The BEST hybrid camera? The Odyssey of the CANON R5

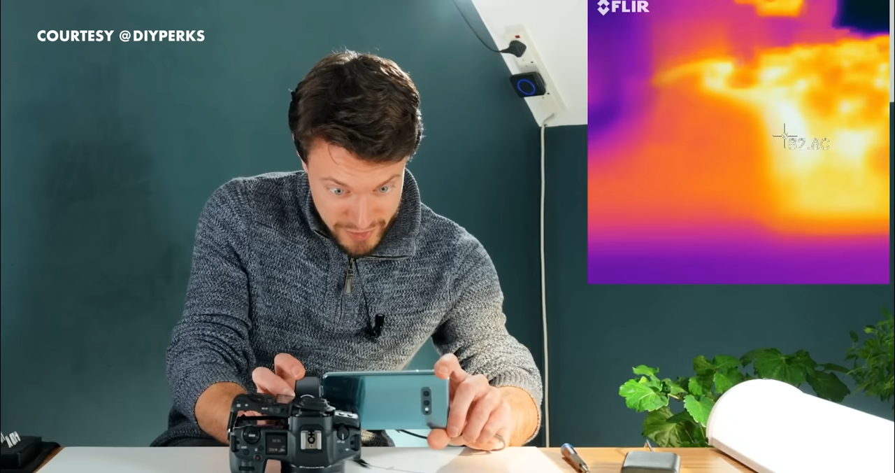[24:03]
Okay, so the PCB area around the processor is about 82 degrees Celsius, and that's not the processor itself, that's just the PCB area around it. Enter Matt and his rather mad professor-like, ingenious solution.